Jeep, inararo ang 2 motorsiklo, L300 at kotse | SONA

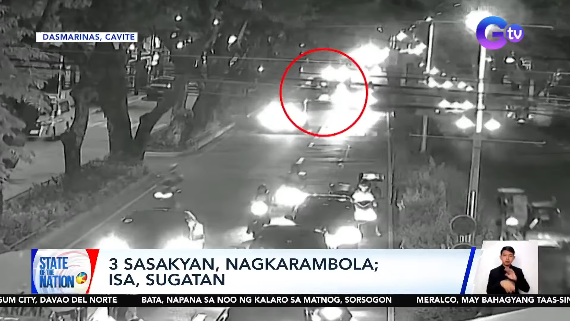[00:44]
Sumingit sa pagitan ng jeep at kotse ang humaharurot na jeep sa Dasmariñas, Cavite. Dahil alanganin, tumagilid ang sumingit na jeep na itulak pa nito ang kotse.
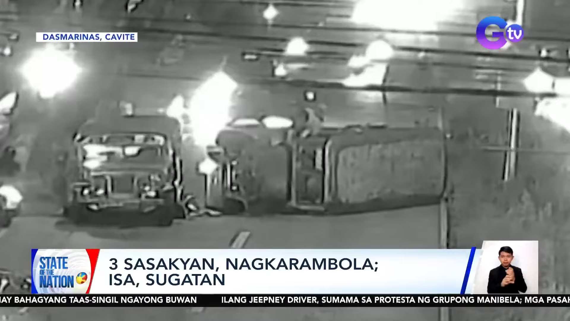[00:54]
Isa-isang nagsilabasa ng mga pasahero sa bintana. Isa ang kinailangang bigyan ng first aid.